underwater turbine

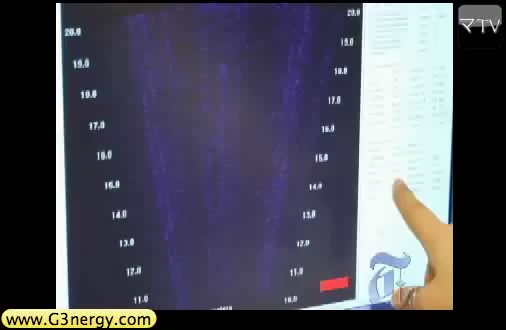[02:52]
This is a live recording, and you can see that there are no fish. But we do have some really neat, neat-looking fish to show you.
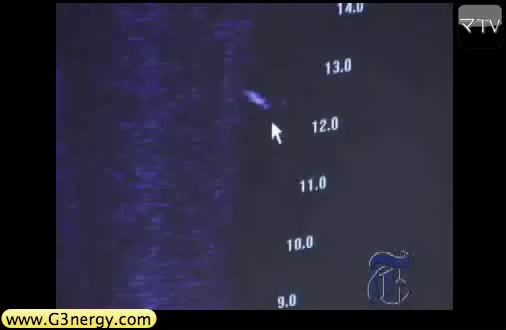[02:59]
That's a striped bass. But you don't see very many. I mean, the current moves so fast that a lot of fish just don't spend very much time around here.
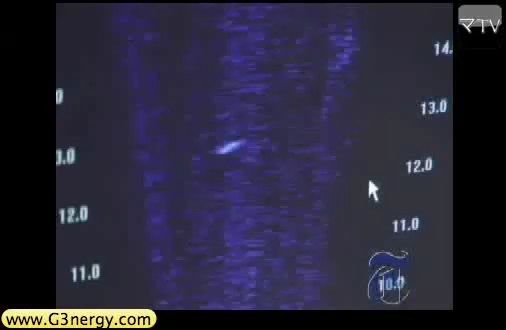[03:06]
The water moves too quickly, and so they have to fight the current a lot.
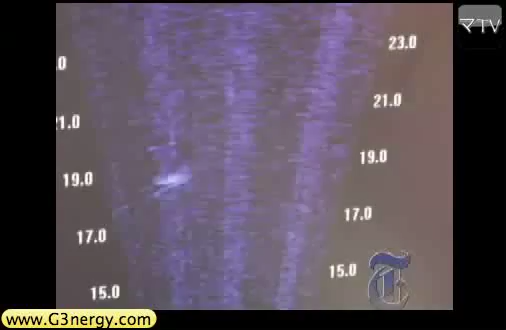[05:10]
Only the blur of turbine two itself was visible.